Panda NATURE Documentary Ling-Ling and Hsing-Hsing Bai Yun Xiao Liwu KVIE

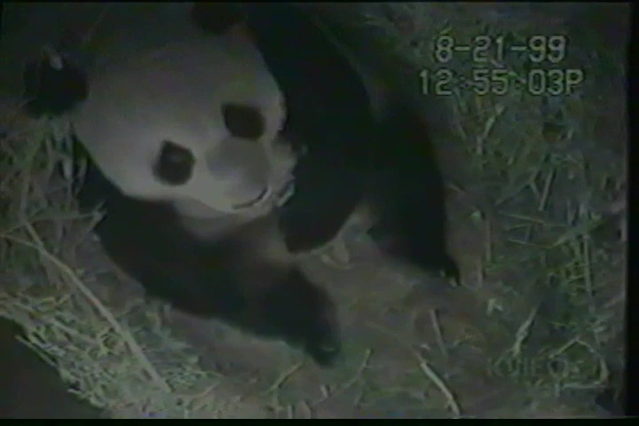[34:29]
After years of trying, Bai Yun is finally a mother.
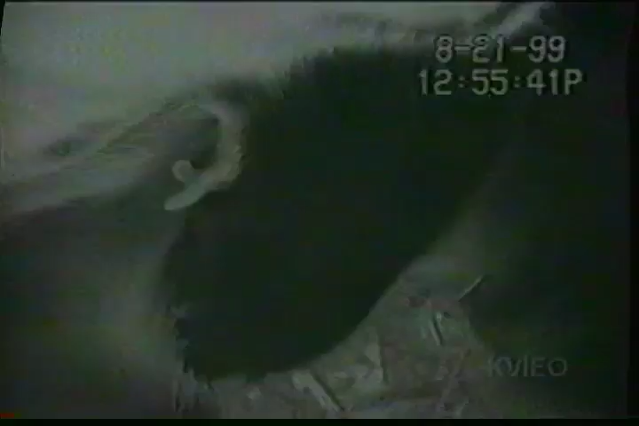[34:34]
Immediately, her tiny 4-ounce newborn is a media star.
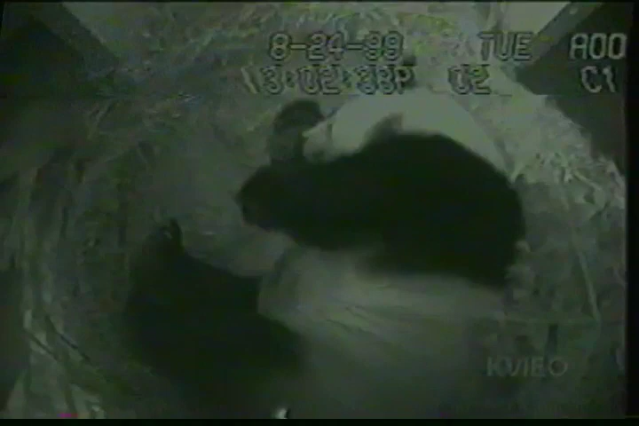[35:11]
The infant is blind and completely helpless.
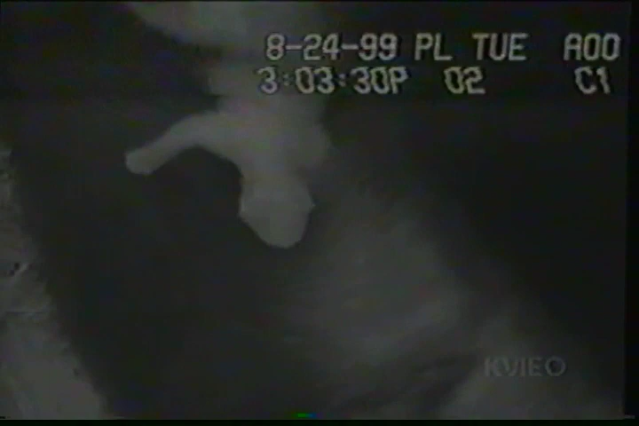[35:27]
Just keeping it warm and fed takes all of Bai Yun's time and energy.